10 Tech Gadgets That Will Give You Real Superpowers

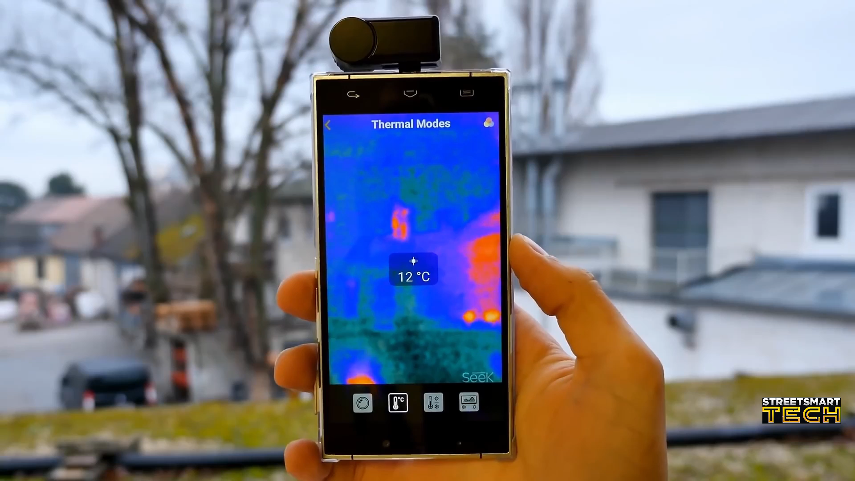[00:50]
On screen: spot 12°C
seek thermal xr camera can be installed onto any smartphone to instantly turn your pocket device
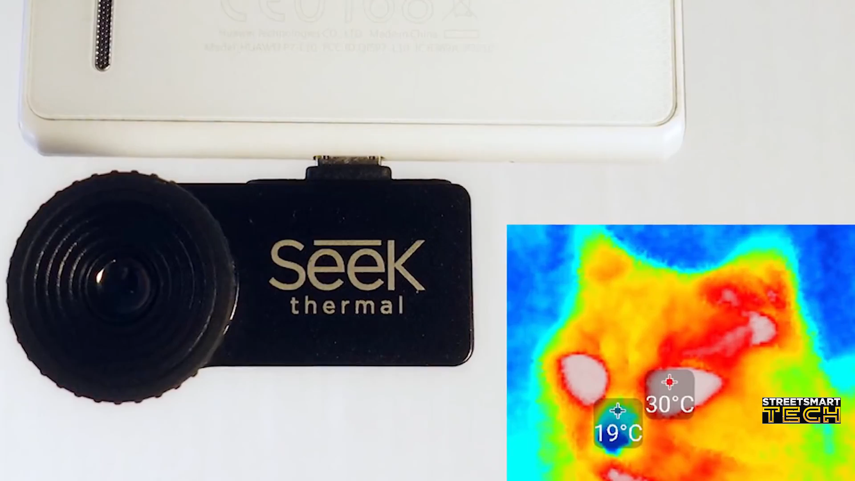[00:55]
into a professional grade thermal camera why would you want a thermal camera you ask well aside from ghost hunting